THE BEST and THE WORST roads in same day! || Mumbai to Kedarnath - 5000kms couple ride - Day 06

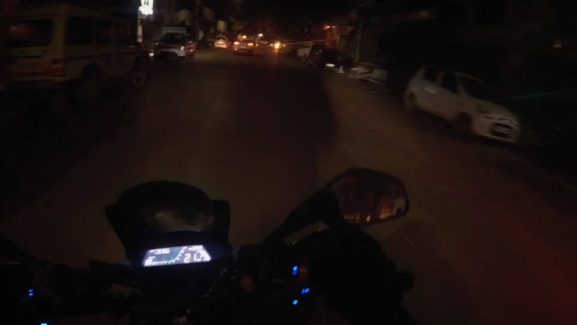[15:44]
अभी इसका मतलब है कि अराउंड 50 किलोमीटर बचा है. सो फार सो गुड.
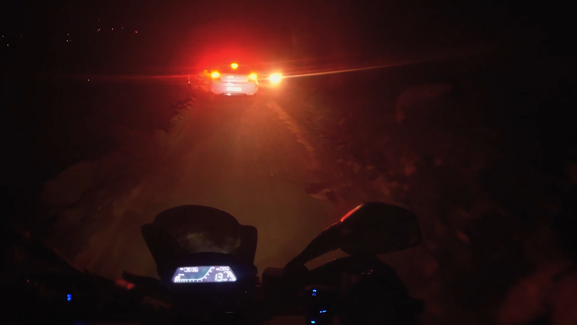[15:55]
छोटे रोड पे दो कार्स आमने सामने, किसी एक के तो पीछे जाना पड़ेगा भाई.
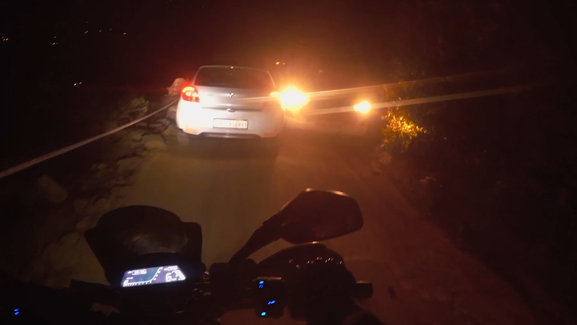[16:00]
अरे एक सूता नहीं वाचलास भावा, मस्त टैटू काढून घेतला असता. नाही तर यार ये बीच में ही अचानक से जंगल वाला स्ट्रेच आ गया और बिल्कुल कोई नहीं है. ओ नशीब, थोड़ा तरी गाड़ी आला समोर ना.